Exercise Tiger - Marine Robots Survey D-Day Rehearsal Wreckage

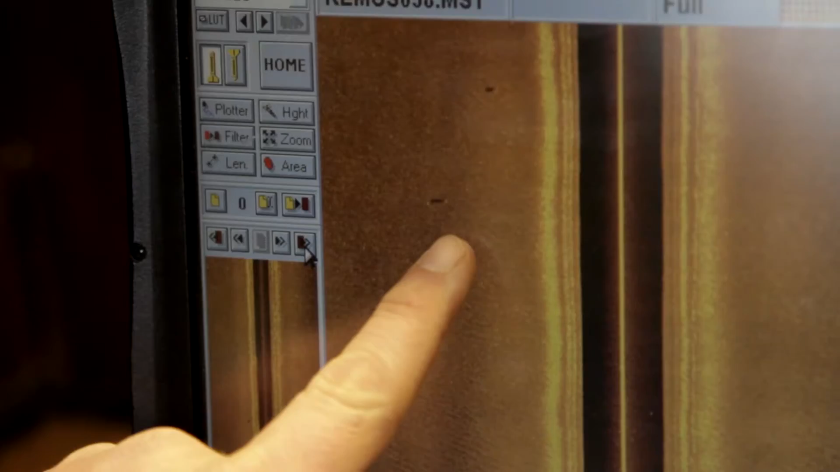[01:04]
data as a way of paying tribute to those lost.
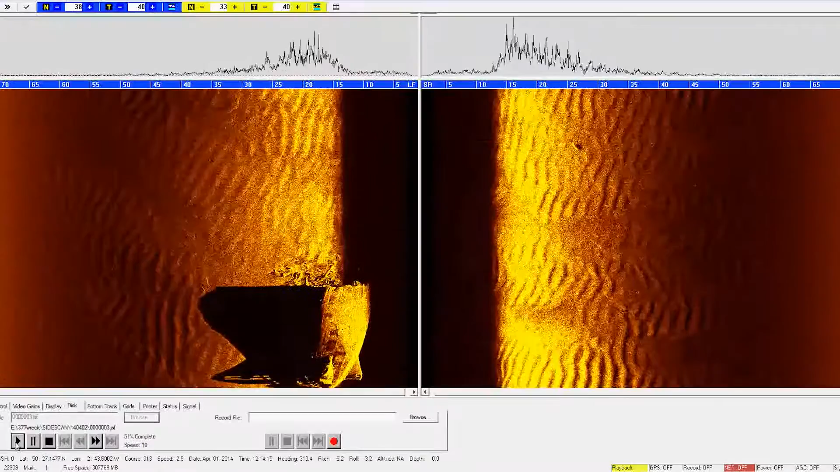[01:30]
Equipped with state-of-the-art EdgeTech side-scan and geoswath sonar technology,
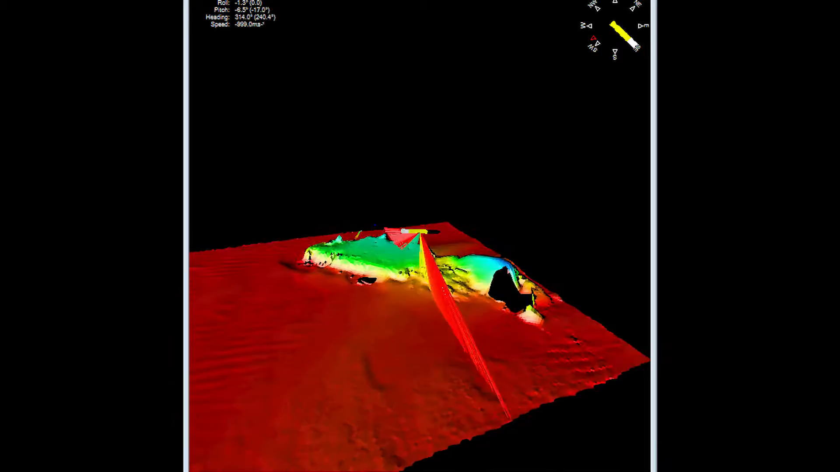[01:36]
Hydroid's Remus 100 AUV captured these close-proximity images of sunken LSTs 507 and 531.
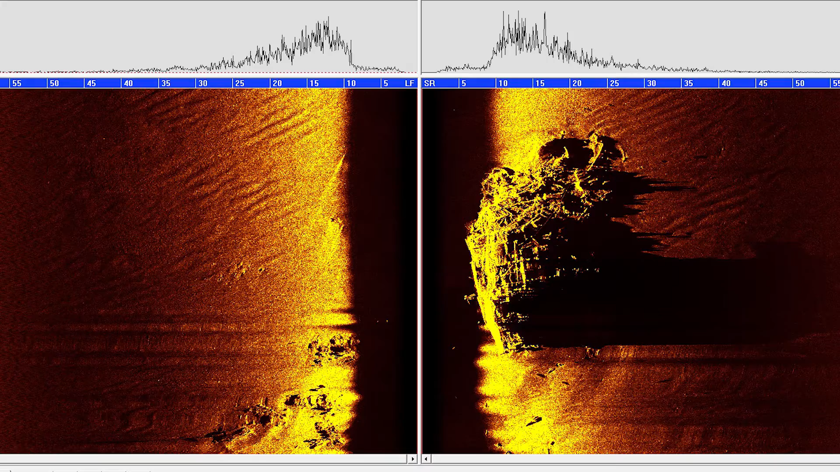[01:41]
The images show that both ships have broken in half and rest approximately 50 meters deep.
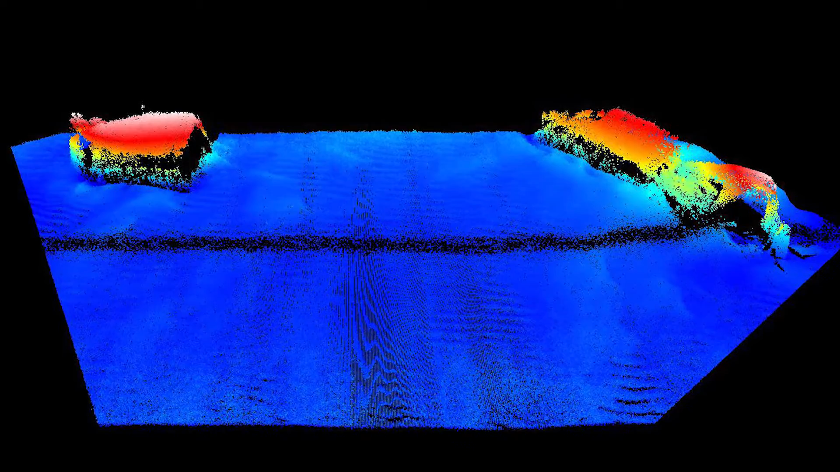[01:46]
One side-scan image in particular shows the stern of LST-531.